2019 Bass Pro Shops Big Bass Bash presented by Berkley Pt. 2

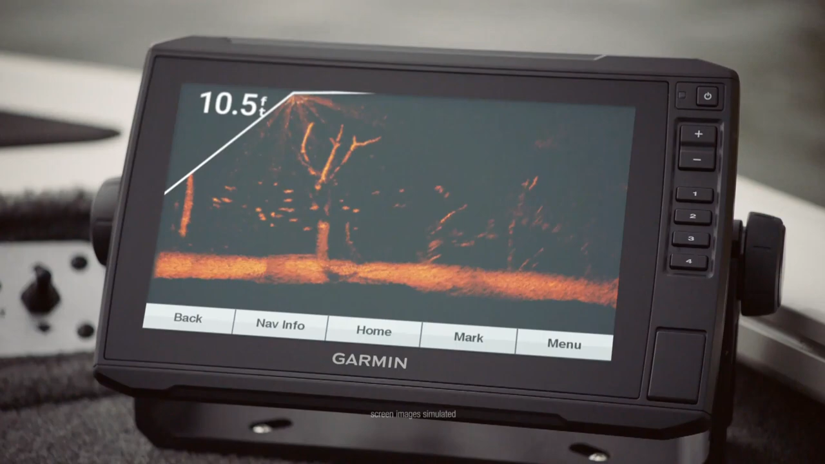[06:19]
We see plenty of fish live with Panoptix. Yep. Dang! We should get Panoptix.